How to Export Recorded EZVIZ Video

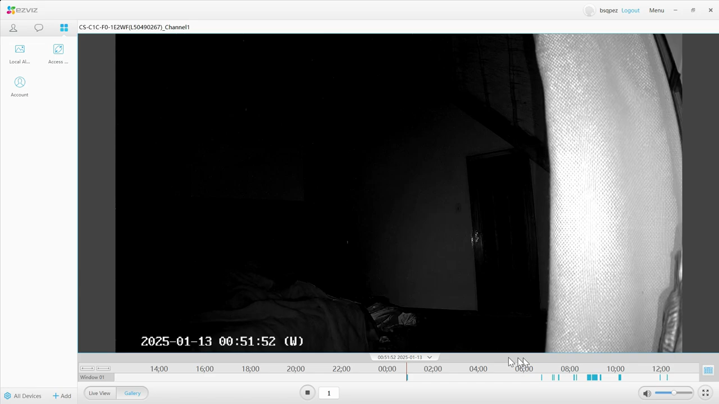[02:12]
And inside of this, you just need to hit record. And say for instance, this is the time the incident happened. You hit record here on the center of the right. And after you record the footage, then you hit that again and it's going to say it's recorded. Once it has been recorded, you just need to go to your local and you're going to see that the footage is there.
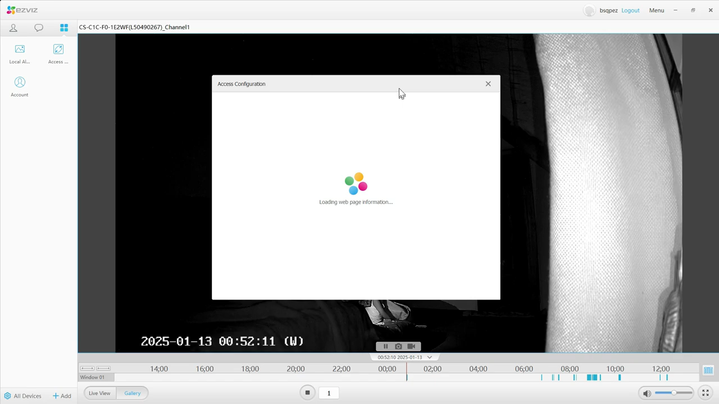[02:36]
And once you've recorded it, you can just go on to the local here.
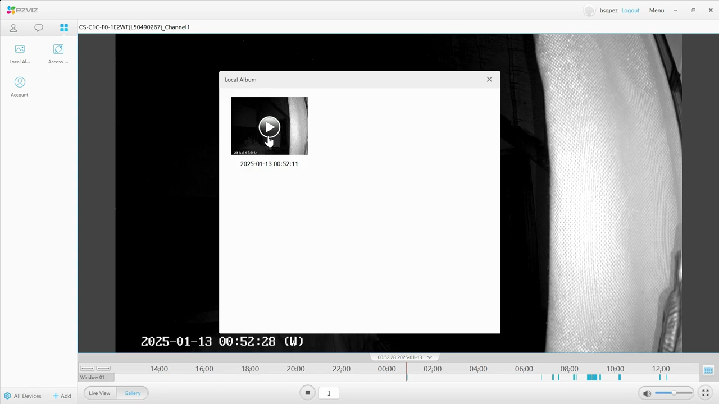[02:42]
And this is where you're going to see the footage that you've recorded. So this is the recorded footage and you can replay that. So now if you click on that, it's going to replay the footage that I recorded earlier on. So you're wondering where do you find this if you want to export it? So if you click on the four windows, that's where you're going to find it and then click on local. So this is just if you want to rewatch it while having recorded it. But say for instance, you want to export it. You need to find out where the location is.
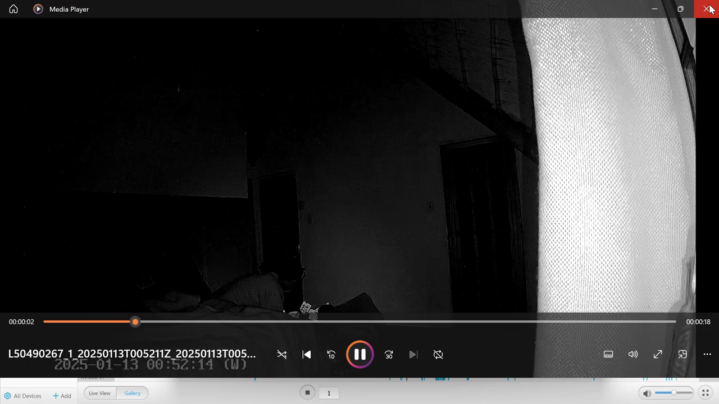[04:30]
So quick recap, you have to first go back to your gallery and record it. And only then you'll find it recorded. So I hope this helps you figure it out.